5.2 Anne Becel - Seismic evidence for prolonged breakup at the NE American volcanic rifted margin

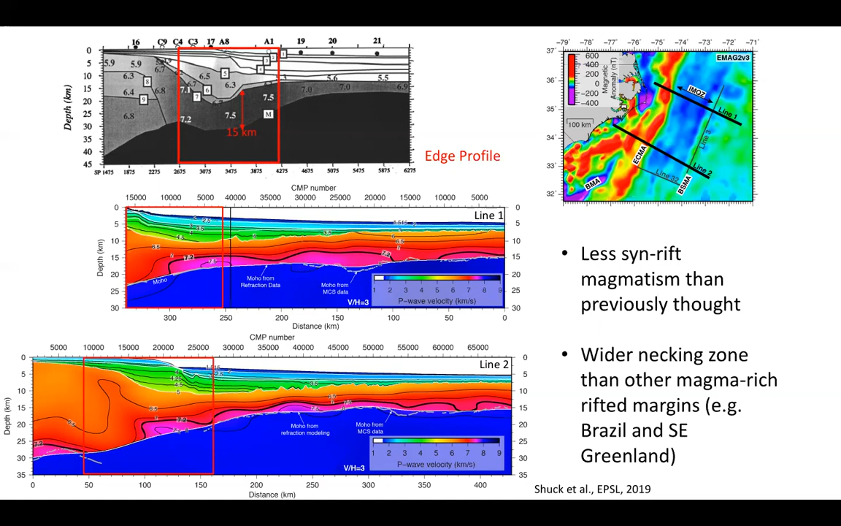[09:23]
wider than the margin where we have localized and very large amounts of thin rift magmatism. This is the case of the Pelotas basin of Brazil or offshore south east Greenland. On the coincident multichannel seismic data, we image seawall dipping reflector near the base of the acoustic basement near the acoustic basement. And on line one, we only image a few different, a few dipping reflector that could be part of the SDR package.
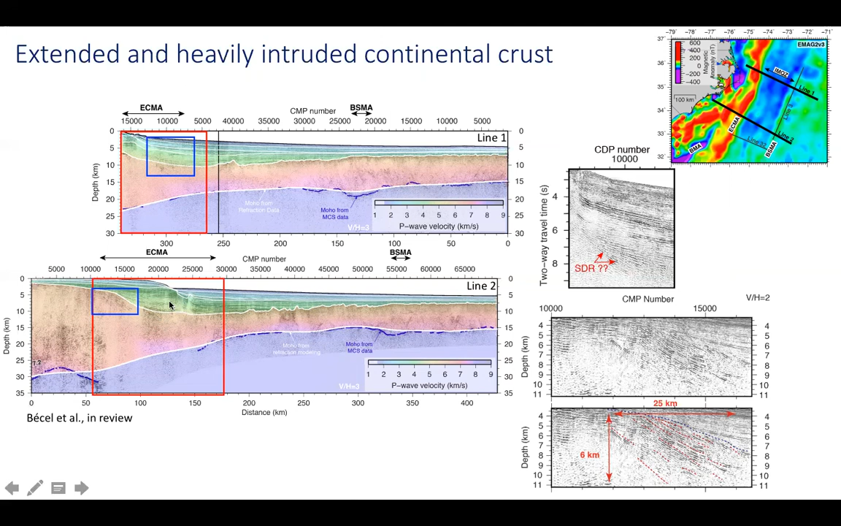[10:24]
seawall dipping reflection become more difficult because the thickness of the sediment increase and it includes a layer of salt, salt diaparism and some high velocity carbonate. And because the SDR are difficult to image at this margin, we undertook a very simple forward modeling of the magnetic data.
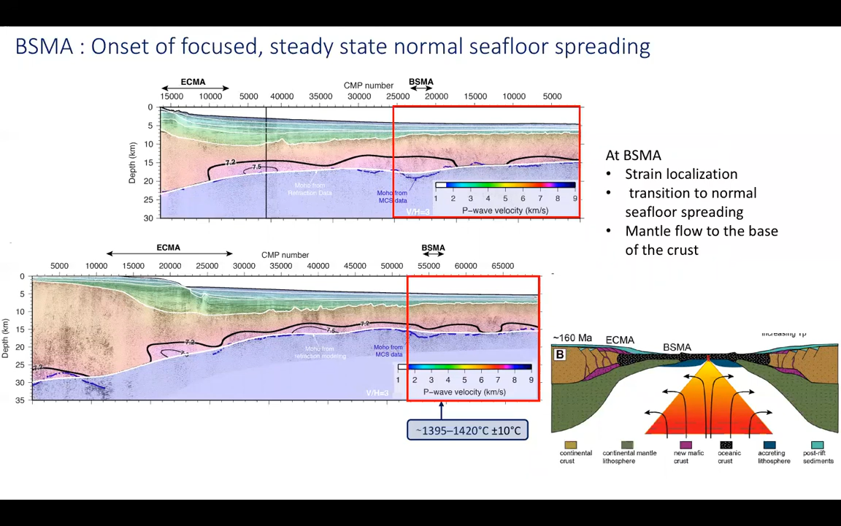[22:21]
So the, the structure of the BSMA is consistent with strain localization with, uh, and the transition to normal seafloor spreading and with mental flow at the base of the press. So to conclude, what I've tried to show you is that we had seen rift melt in the continental lithosphere that was extending at very slow rates.